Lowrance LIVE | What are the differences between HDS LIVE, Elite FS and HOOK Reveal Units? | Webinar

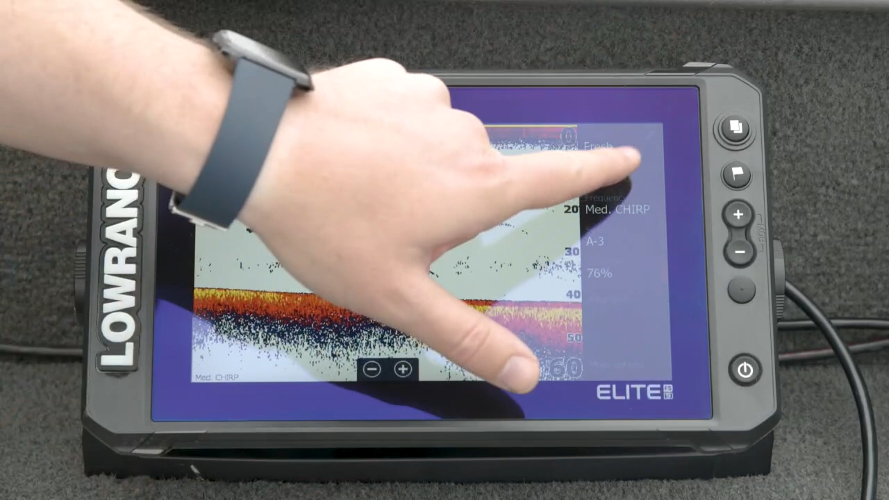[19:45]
models on your boat they you should be able to walk up to a lawrence and know how to get around right so jeremiah mentioned a few of the the settings on the sidebar menu over here and you'll notice this is actually the exact same sidebar between elite fs and hds live so i have the same range buttons you know the same auto on the bottom the same settings there i have exactly the same
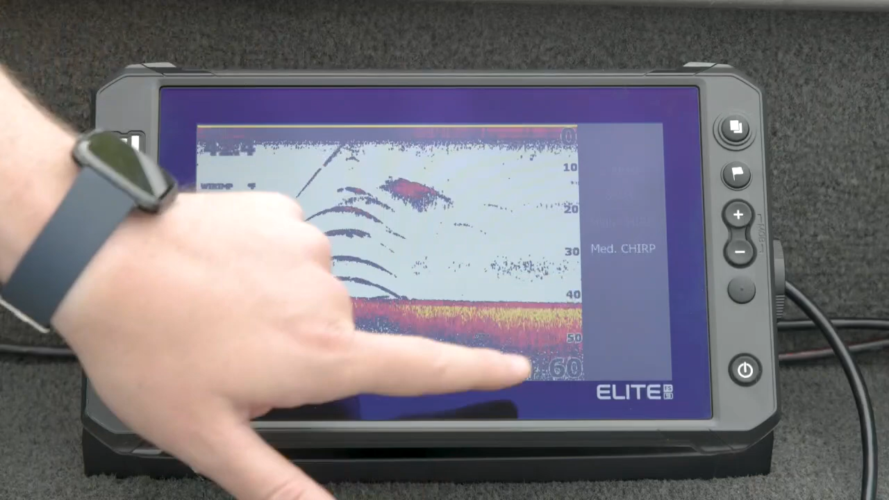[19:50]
frequency menu exactly the same sensitivity and so you'll notice again i've still got this an auto minus three like jeremiah had a minute ago if i put it back up to just plain old auto you can see the that thermocline come in a little bit more see the fish arches get a little bit more connected the bottom comes in a little bit better
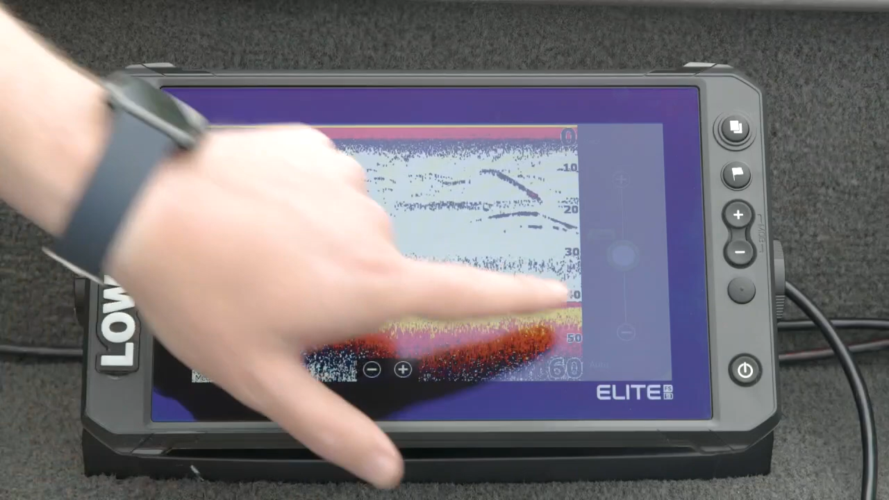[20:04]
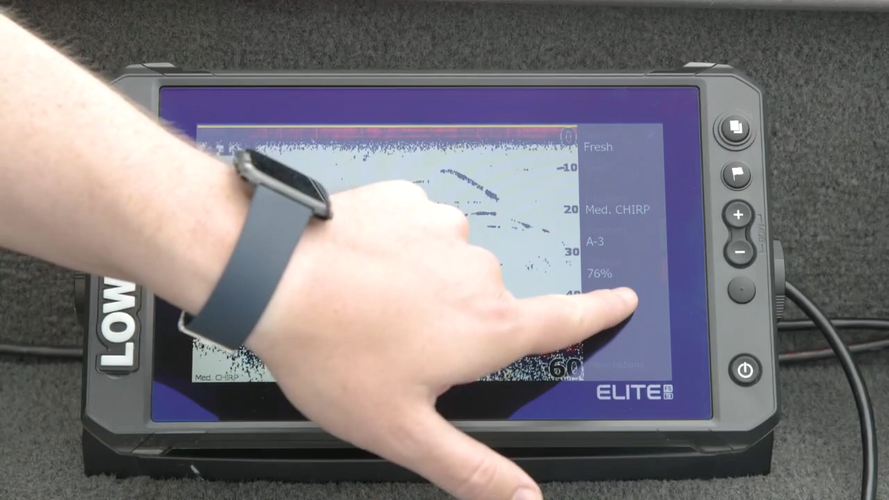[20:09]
same color line and same advanced menus as well so all of this is completely identical to hds live all right so again just to just to kind of you know make sure you guys are understanding the difference in the sonar technologies between elite fs and hds live jeremiah mentioned the output power so they're actually the same max 1 kw output power but hds live can actually drive that 1 kw a little bit harder a little bit longer it can sustain that for a
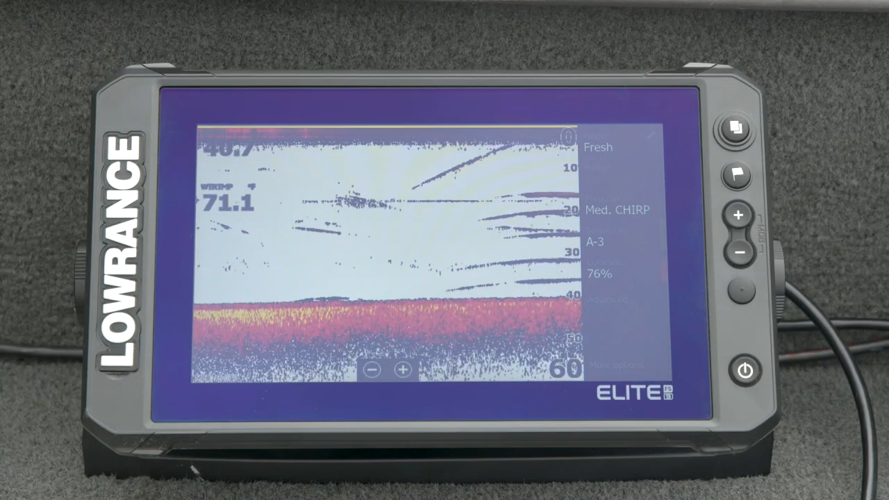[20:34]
longer period than elite fs can so you'll get the same output power but you're you're going to get a little bit more performance out of hds live the other really big difference is the ability to run chirp
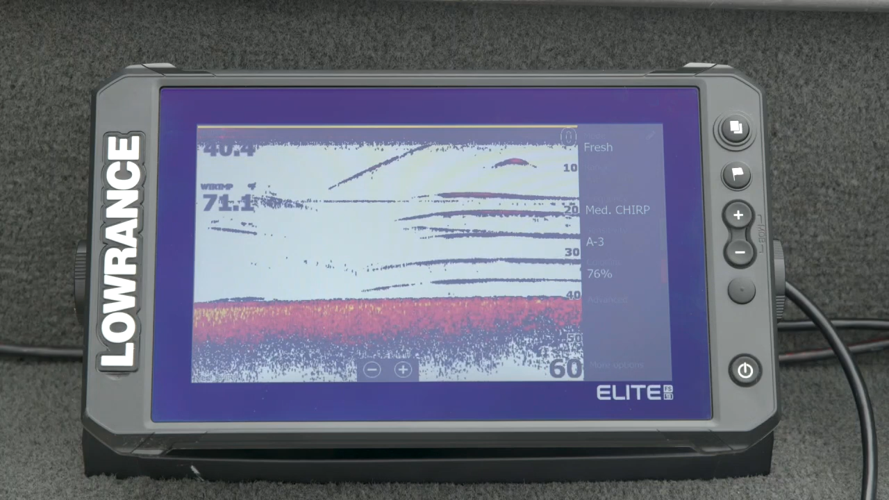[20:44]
and side scan at the same time hds live can do anything at any time basically but one of the limitations of elite fs is it just doesn't have quite
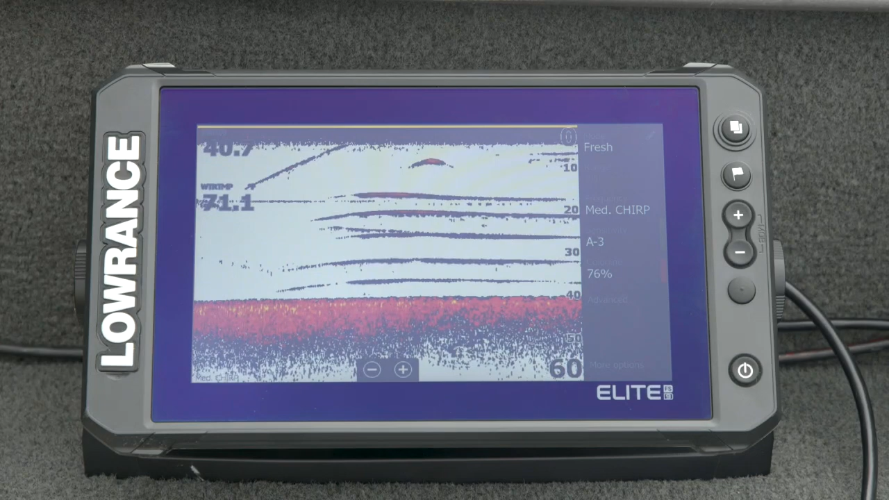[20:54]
the same amount of memory in order to hold those chirp pulses so you see i've got it on medium chirp here and if i actually go over to side scan it'll throw up a warning on me and it'll actually say stopped
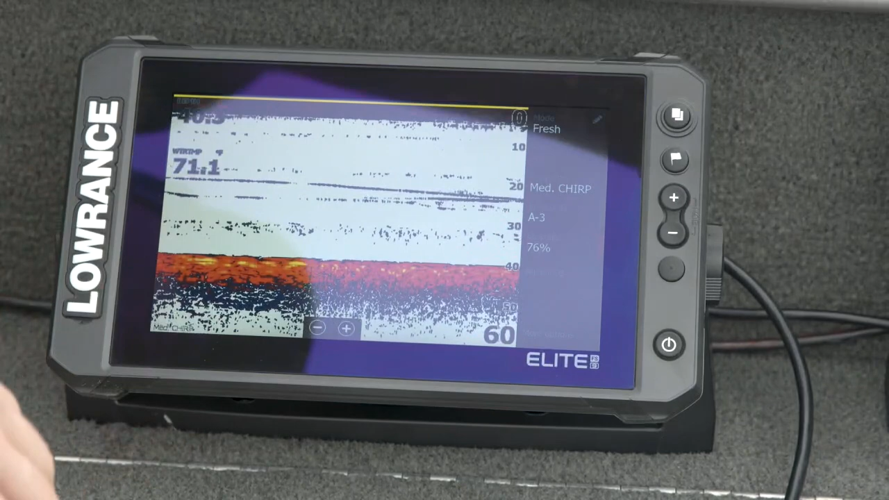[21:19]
transition over and have a look at hook reveal so hook reveal is a little bit different so we talked about the similarities between elite fs and hds live but hook reveal actually runs a different kind of sonar engine than the other the other products and that starts right with the transducer um you know under the water what you know how we're generating and creating the sonar signal so elite fs and hds live actually come out of the box with the exact same
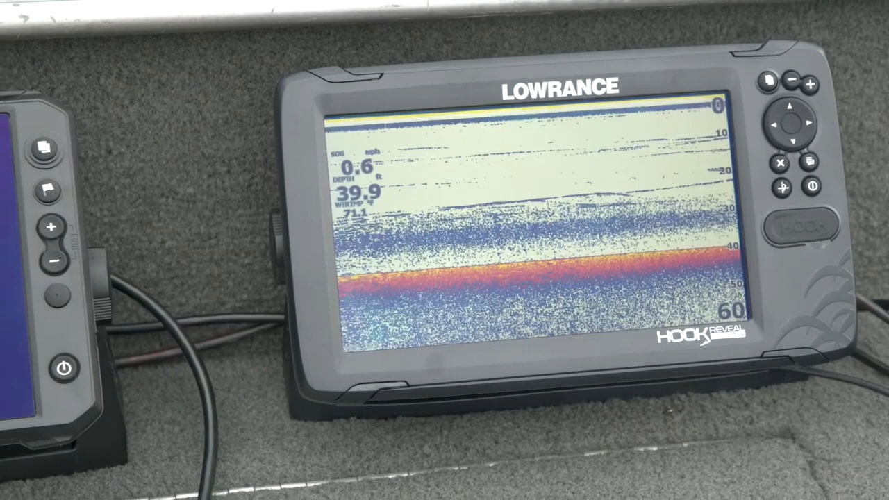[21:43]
transducer most most dealers and customers of ours use our active imaging three in one and that's got side scan down scan and medium and high chirp
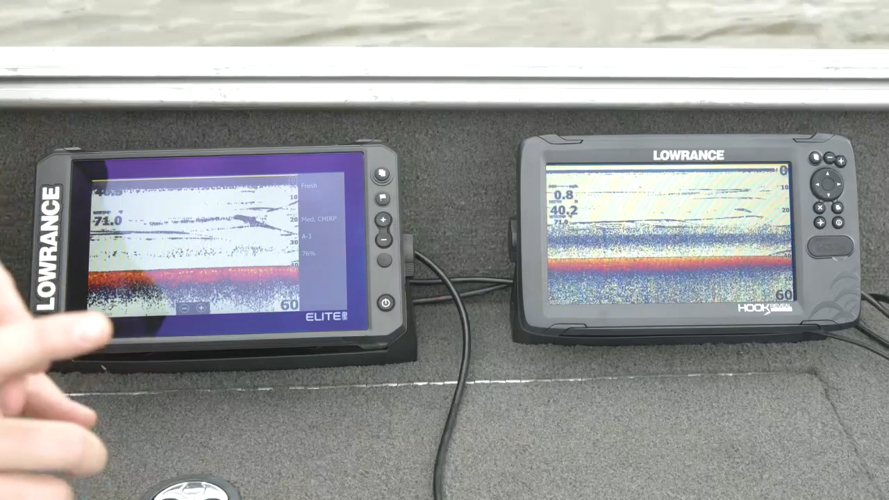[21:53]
sonar built right in with hook reveal we wanted to make the easiest product on the market to use so what we did there is we actually set up a line of transducers specific for hook reveal and what we did there was we tuned them actually to make them have the best of both worlds without the user having to actually change anything so the transducers that come with hook reveal are going to either be a split shot or a triple shot and the difference there is side scan split shots have chirp sonar and down scan in them and triple shots have